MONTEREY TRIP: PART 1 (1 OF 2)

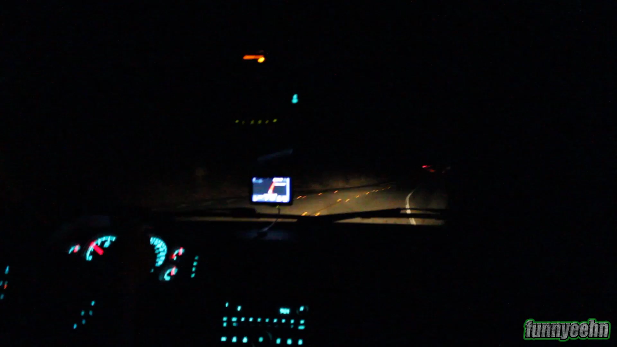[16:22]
okay so we ended up going to islands for food because we had burger craves and we dropped off my grandfather a little bit ago and we're on our way home as not sure if you can see but there's not a lot to see it's pretty pretty dark around the wilderness sort of kind of